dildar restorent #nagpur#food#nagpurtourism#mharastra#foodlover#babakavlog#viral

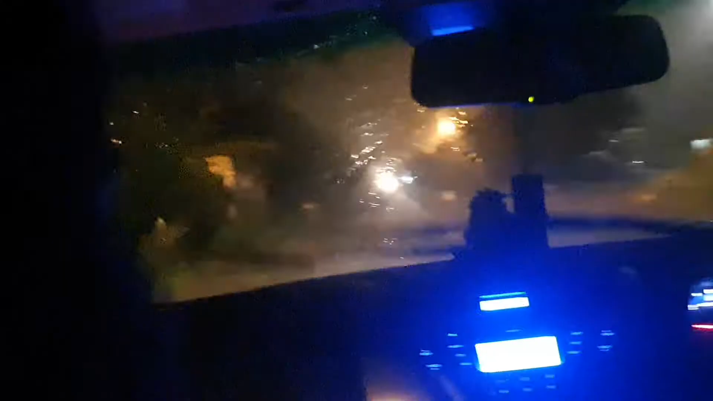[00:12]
दोस्तों देख सकते हो मारं में हम वापिस लोट रहे हैं और कितनी बारीस हो रही है